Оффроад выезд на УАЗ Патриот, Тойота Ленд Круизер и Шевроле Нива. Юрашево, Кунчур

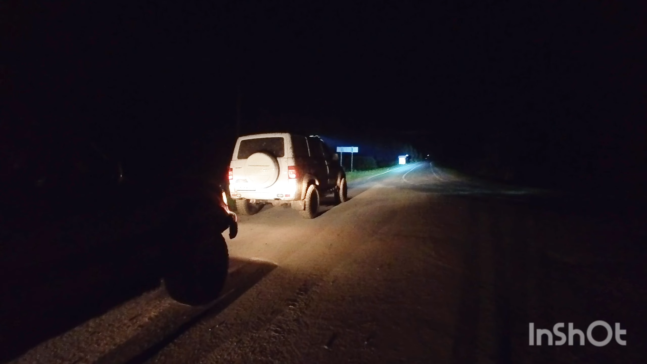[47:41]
О, кошка вышла на дорогу. Все, Ниву отцепляем, я думаю, по асфальту уже с нерабочими вентиляторами греться сильно не будет.